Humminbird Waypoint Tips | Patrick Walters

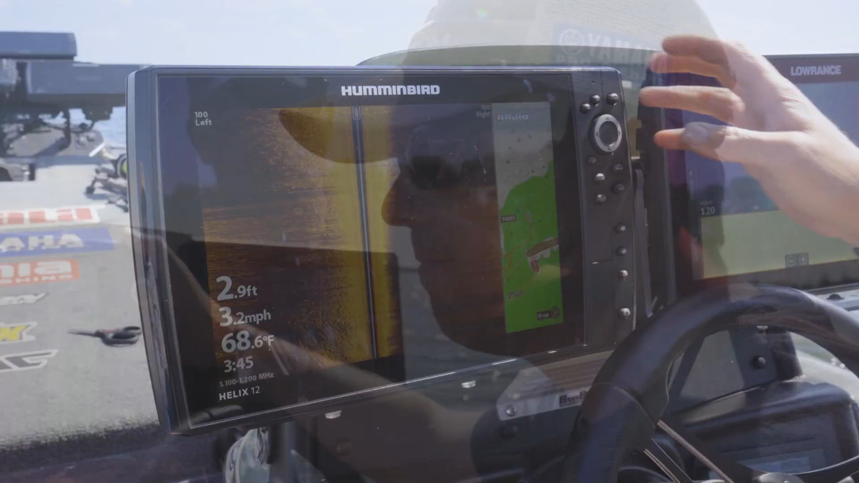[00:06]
On screen: depth 2.9 ft, water 68.6°F, speed 3.2 mph
right a tip i can give you when you're using hummingbird electronics
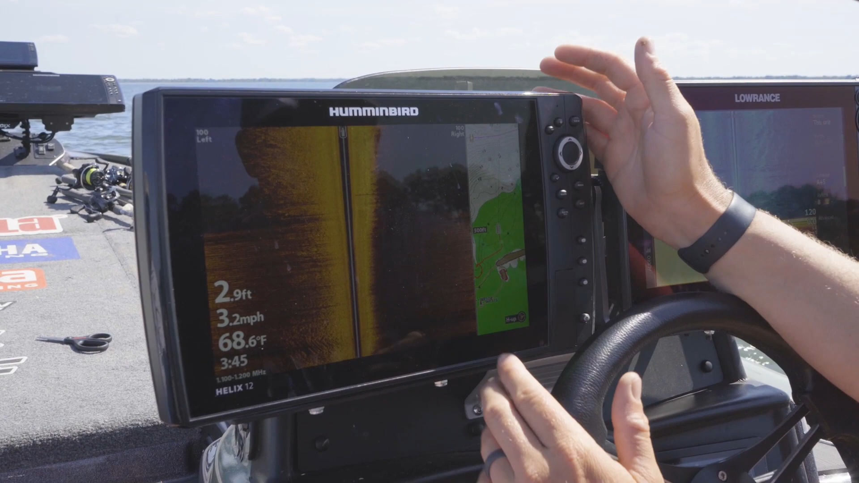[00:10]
On screen: depth 2.9 ft, water 68.6°F, speed 3.2 mph
a lot of times too is from the factory it's going to drop a blue dot every time you mark a waypoint and see those are actually that's three stumps right there you can tell
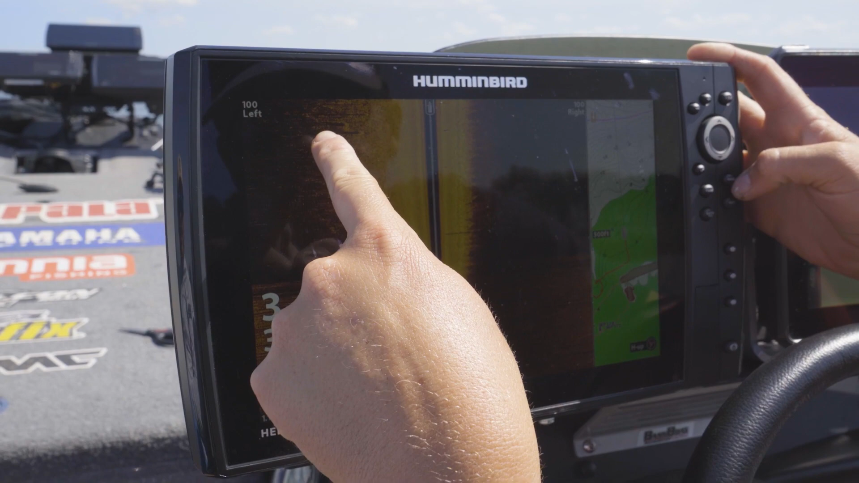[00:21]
you can see almost how tall they are with how far the shadow cast but what you want to do is you want to go to settings
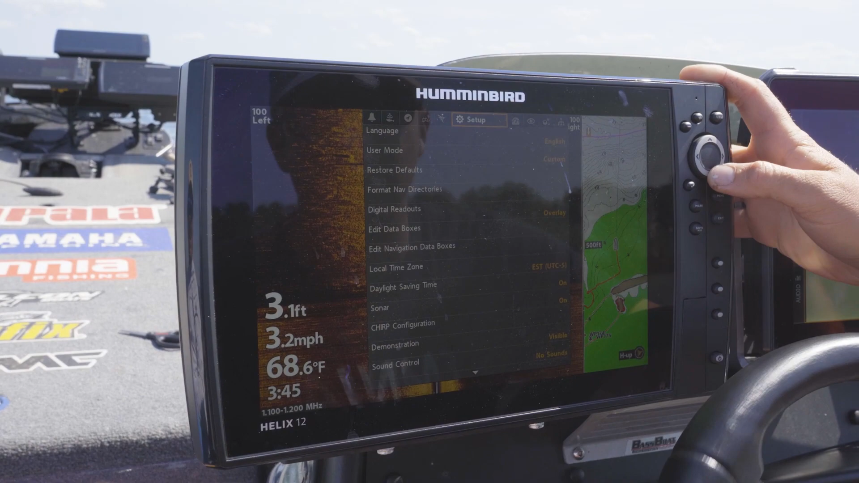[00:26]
On screen: water 68.6°F, speed 3.2 mph
you want to turn your user mode to custom it comes stock with angler you want to turn it